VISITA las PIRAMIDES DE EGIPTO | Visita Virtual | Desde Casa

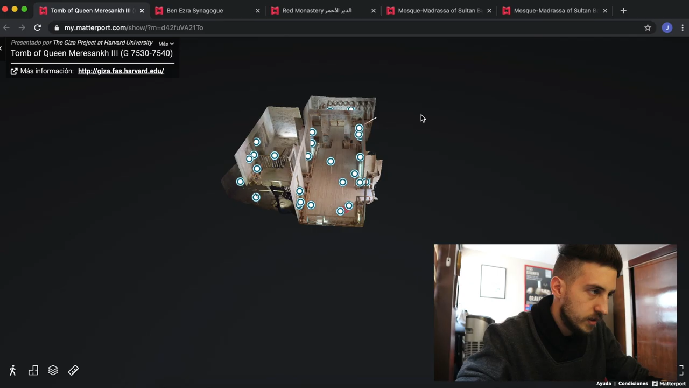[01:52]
Y, guau, esta es la tumba, la tumba, la tumba de la reina Merezang III. Merezang III fue una reina de la Cuarta Dinastía del Antiguo Egipto,
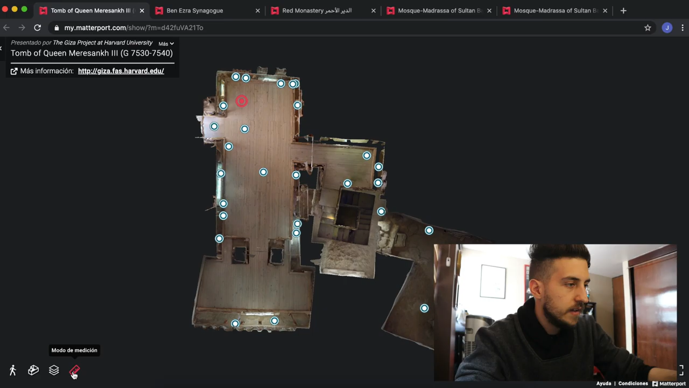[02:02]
esposa del faraón Jafra.
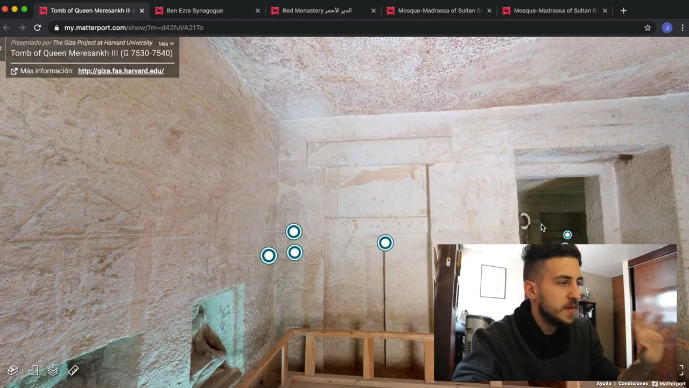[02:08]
Y aquí tenemos unas funciones para ver el sitio de manera diferente, como ver toda la estructura.